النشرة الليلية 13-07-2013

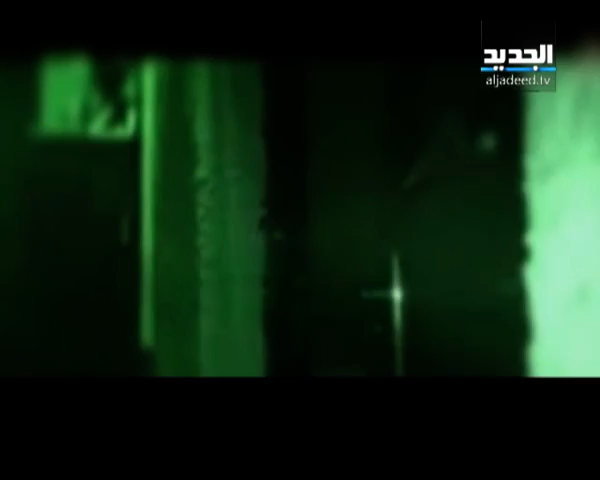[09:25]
ساعة الليل هي الأكثر رعباً على أطفال فلسطين بكامل عتادهم